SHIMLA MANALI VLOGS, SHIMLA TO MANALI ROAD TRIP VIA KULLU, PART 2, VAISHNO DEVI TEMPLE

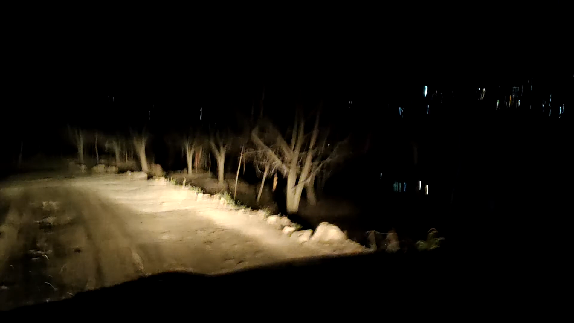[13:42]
মানালি পৌঁছতে পৌঁছতে প্রায় রাত 9:30 বেজে গেছে।
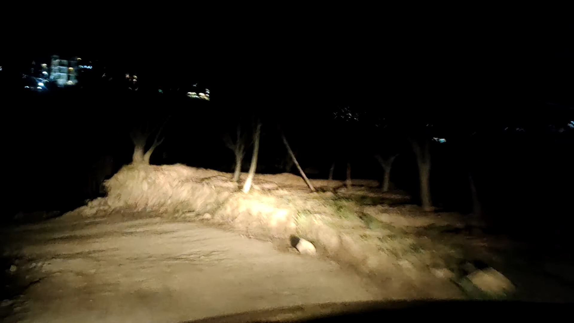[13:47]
রাস্তা খুবই সুন্দর কিন্তু জার্নিটা একটু হলেও হেক্টিক, তাই আমরা এখন খুবই টায়ার্ড।